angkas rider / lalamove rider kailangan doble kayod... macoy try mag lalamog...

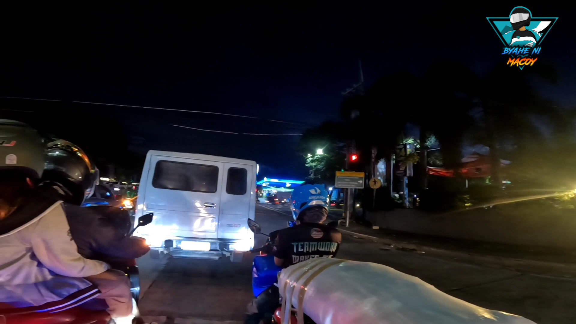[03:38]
Sipag mo naman, gabi na, bumabiyahe ka pa?
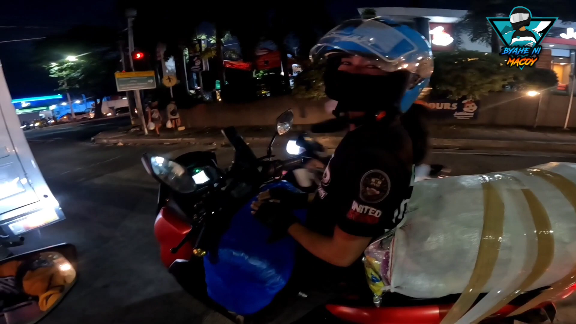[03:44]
Siyempre, kailangan eh. Pakasipag nitong rider na to, gabi na, bumabiyahe pa oh.
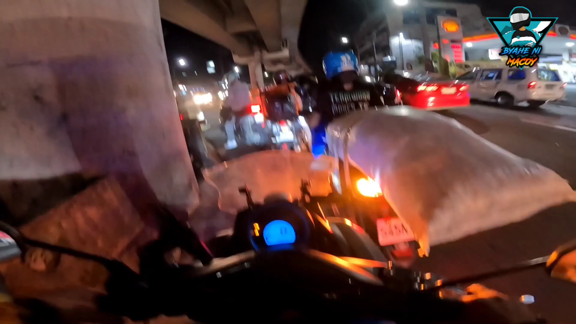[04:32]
Yan ang layo ng neutral namin kasi sarado ron. Ginawa nilang super lane tawag yata doon. Hindi namin alam.
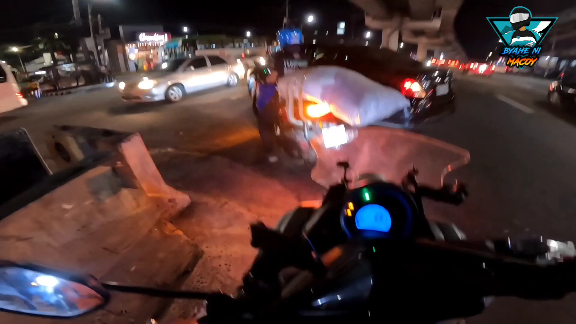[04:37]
And nag-U-turn pa kami. Napalayo tuloy kami.
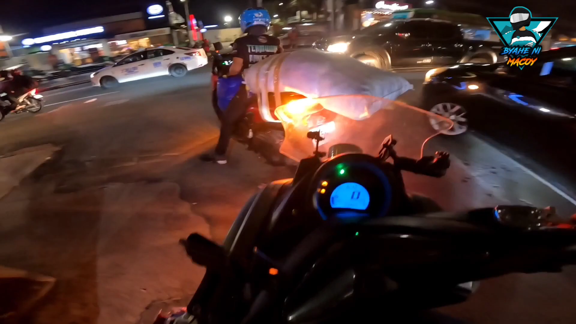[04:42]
Yan.
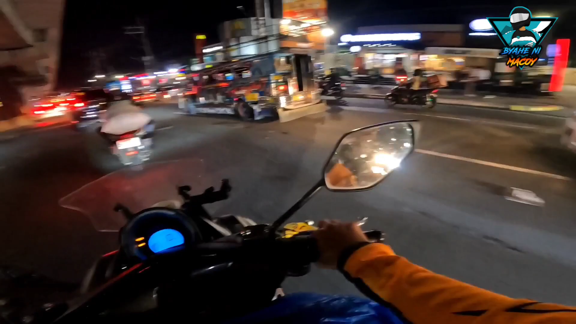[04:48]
So yan, parang malapit na kami sa aming drop off.
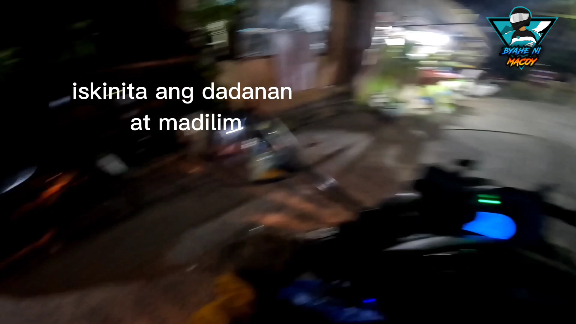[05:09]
Lang iya. Dito lang sa taas. Malayo ba? Malayo. Ay, ayan, pababa nga. Pati yung motor baba pa? Malayo pa ba? Hindi. Yan ang adulo. Lang iya.